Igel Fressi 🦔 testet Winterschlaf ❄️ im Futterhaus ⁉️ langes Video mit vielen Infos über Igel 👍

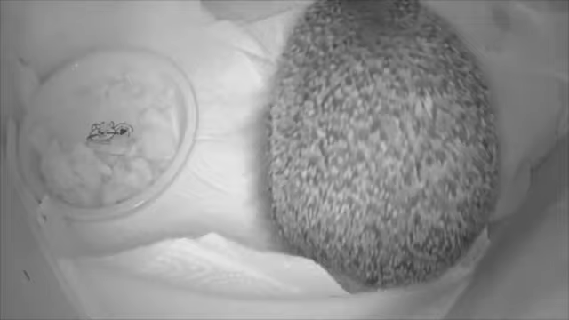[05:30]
Sollte der Igel mehrere Tage hintereinander im Futterhaus schlafen, dann hat er eventuell kein Nest und dann könnte es sein, dass er sich hier im Futterhaus ein Nest baut,
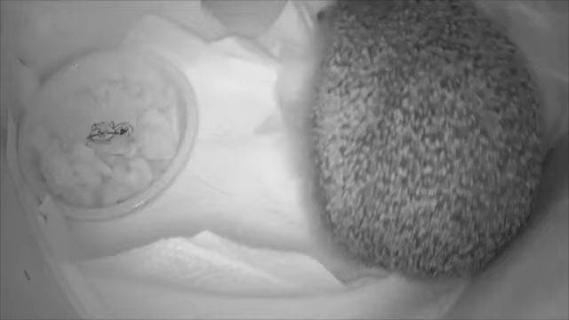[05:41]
wenn er denn dann einiges an Nistmaterial vor der Hütte findet. Also eventuell dann einfach trockenes Nistmaterial vor das Futterhaus legen und abwarten, ob der Igel das hineinträgt.
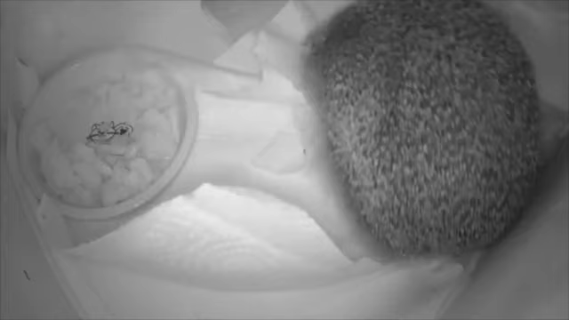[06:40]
Diese bieten wir das ganze Jahr über in einem Futterhaus an. Wir haben eine Kamera vor diesem Futterhaus und so kann ich beobachten, ob es noch bedürftige Igel gibt, die im Winter wach geworden sind oder noch nicht eingeschlafen sind und auf Futtersuche sind.
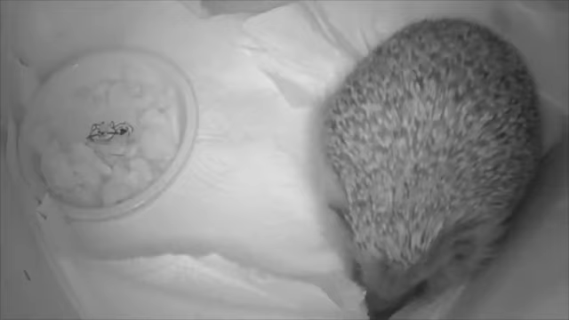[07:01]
Ich fand es interessant zu erfahren und auch zu sehen, dass zuerst die Igelmännchen in den Winterschlaf gehen, dann die Igelweibchen und zum Schluss die Igelkinder. Gerade die Igelkinder benötigen daher noch sehr viel Futter, manchmal sogar bis in den Dezember, wenn dieser mild ist. Die Igelkinder haben in der Nacht Zeit, entweder das Haus zu bauen oder Futter zu suchen. Da die Igelkinder unerfahren sind, verbringen sie die meiste Zeit mit Futtersuche und denken noch nicht daran, sich ein Haus zu bauen.